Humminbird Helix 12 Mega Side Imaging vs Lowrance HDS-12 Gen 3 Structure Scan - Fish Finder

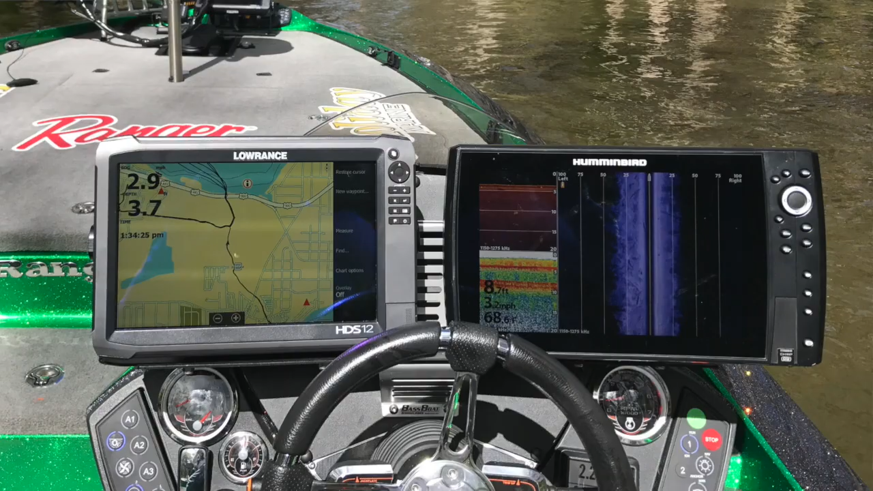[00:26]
I've used both of these units quite a bit. I can attest that both have been exceptional units.
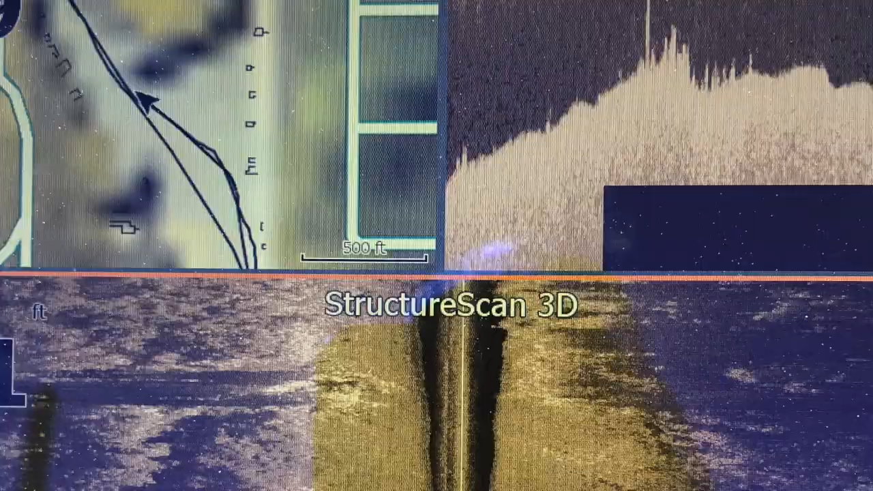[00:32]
Laurence has a great job with their interface. Hummingbird has probably the highest definition I've ever seen in any unit on any boat.
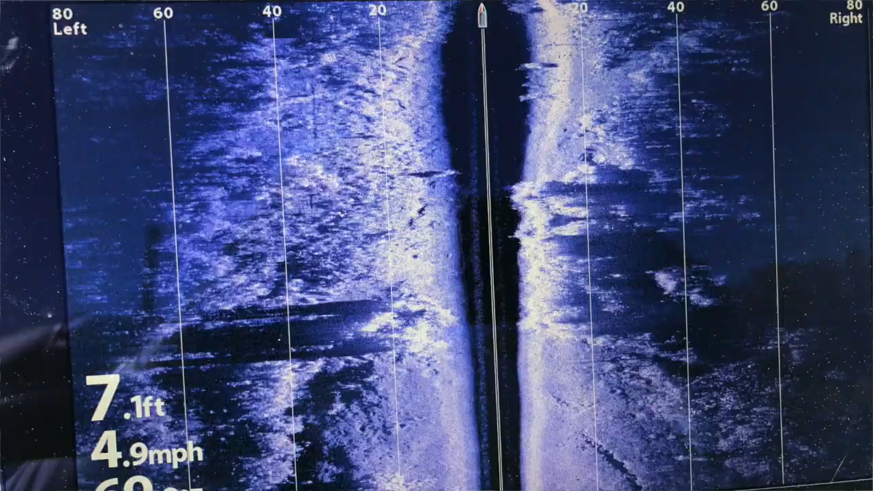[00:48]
On screen: depth 7.1 ft, speed 4.9 mph
The higher frequency has just allowed for some really high definition returns, something that us bass fishermen have never seen before.
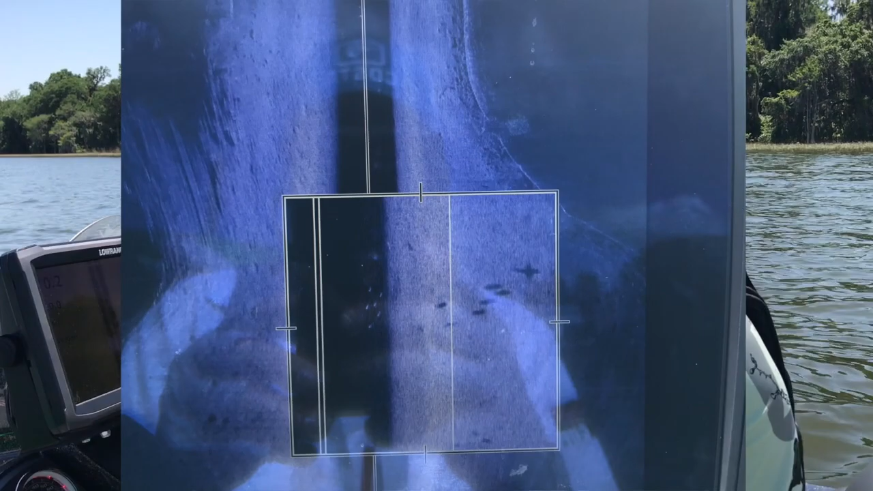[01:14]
you can go over a structure pile, and not only do you see the structure pile like you do with the Laurence, but on the actual mega unit, you can see the leaves or the limbs of the brush pile. It's really out of this world. I've got to tell you, I tell people it's like this. Your Laurence unit is like TV from the 1980s.